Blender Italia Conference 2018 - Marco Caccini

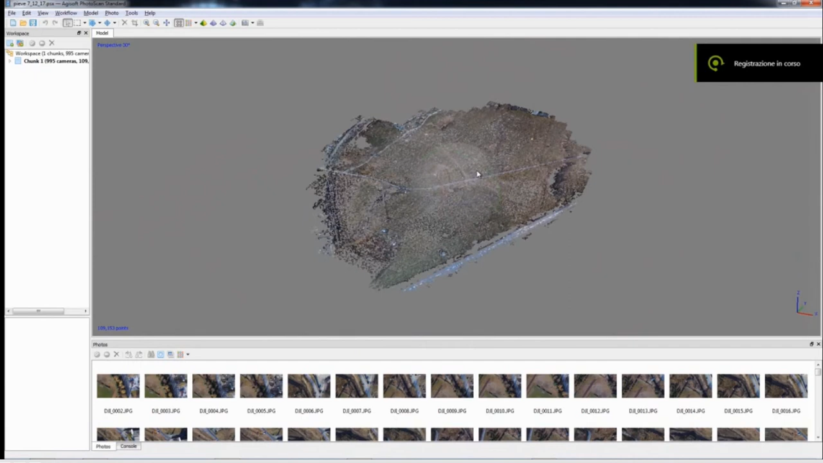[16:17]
ovviamente per ora con l'utilizzo anche di altri software,
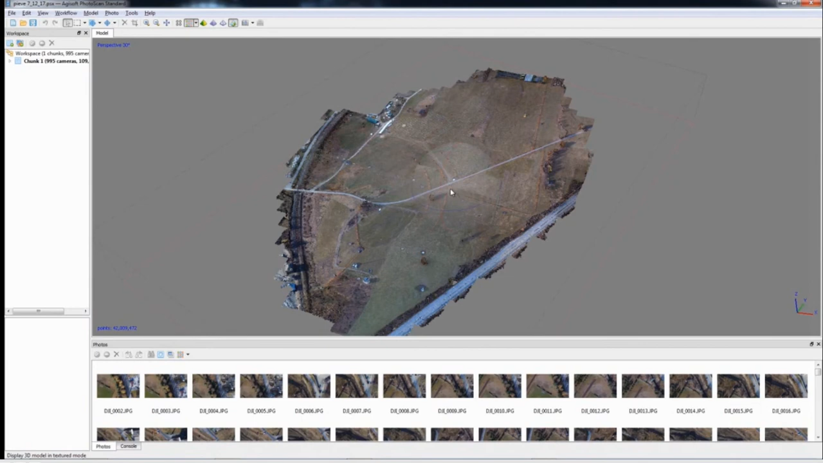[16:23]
in questo caso Agisoft e Photoscan per la ricostruzione.
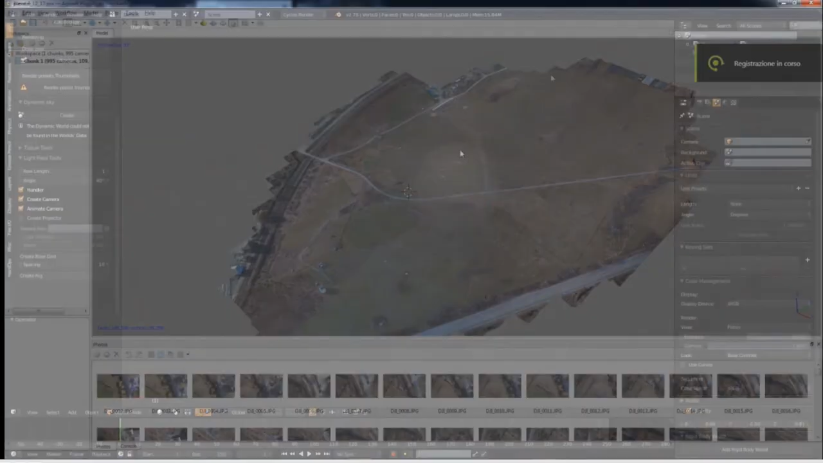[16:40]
esportate come nuvole di punti a seconda della
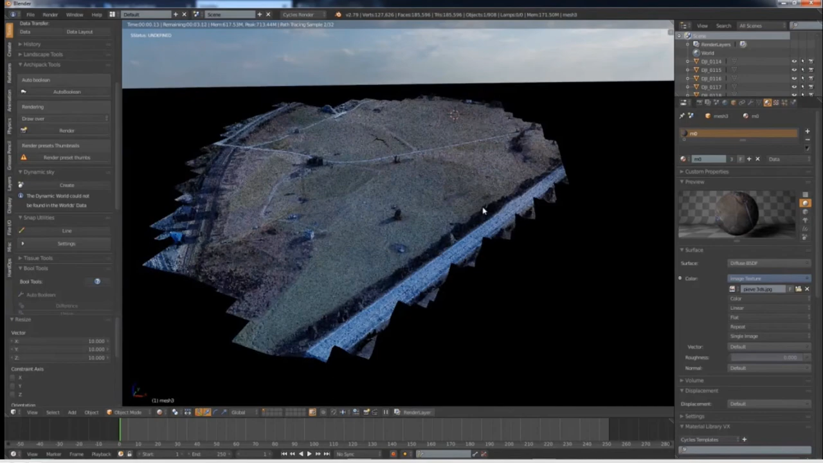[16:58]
stessa area quindi proprio individuare anche geograficamente quello che è la nostra parte di intervento,